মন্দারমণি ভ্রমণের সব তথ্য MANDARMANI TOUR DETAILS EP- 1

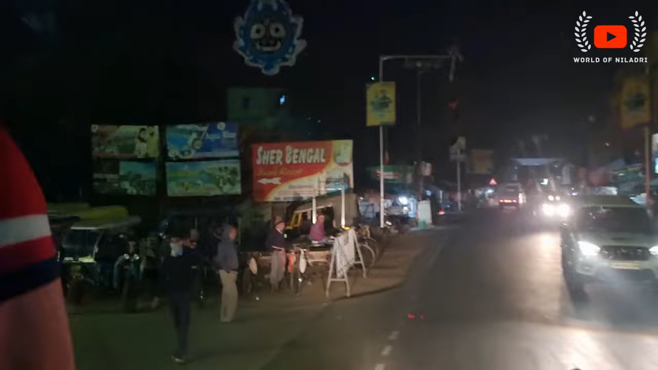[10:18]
আমরা এখন এসে পৌঁছলাম চাউলখোলা মোড়। দীঘাগামী বাসে তোমরা যারা মন্দারমণি যেতে চাও তাদেরকে কিন্তু এই জায়গাটিতেই নেমে পড়তে হবে।
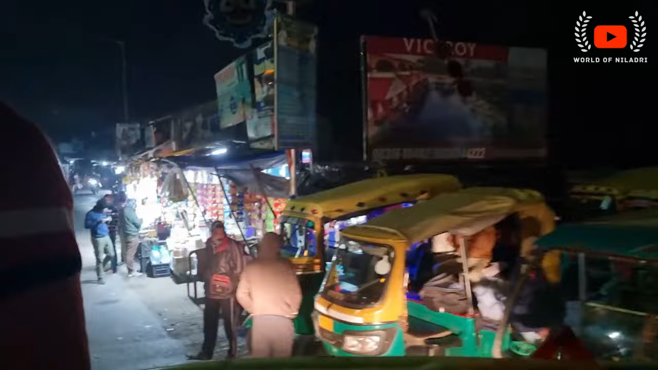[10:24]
এখান থেকে দীঘার ডিস্টেন্স 20 কিলোমিটার আর মন্দারমণির ডিস্টেন্স 9 কিলোমিটার। এখান থেকে মন্দারমণি যাওয়ার জন্য তোমরা অটো টোটো এবং ম্যাজিক গাড়ি পেয়ে যাবে।
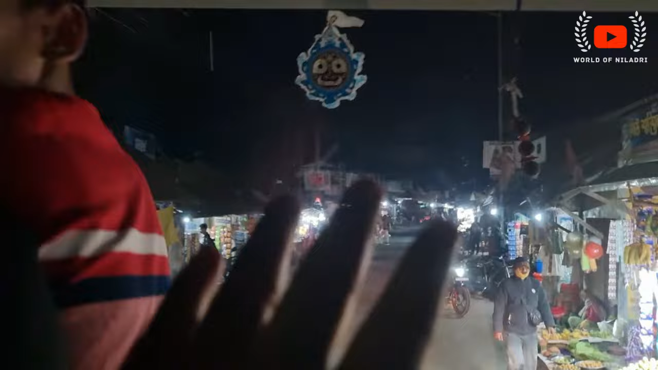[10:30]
অটো টোটোর ভাড়া 250 টাকা আর ম্যাজিক গাড়ি ভাড়া মোটামুটি 400 টাকা মতো।
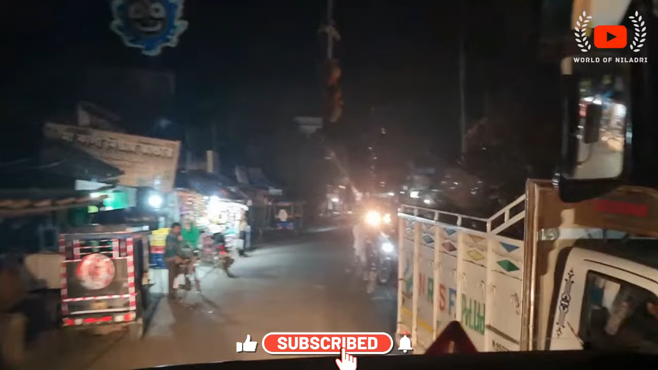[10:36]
তো বড় রাস্তা ছেড়ে আমরা কিন্তু এখন একটা ন্যারো রাস্তায় ঢুকে পড়েছি। এই রাস্তাটায় মোটামুটি একটা বড় গাড়ির সঙ্গে একটা ছোট গাড়ি পাশ দেওয়ার মতো জায়গা আছে।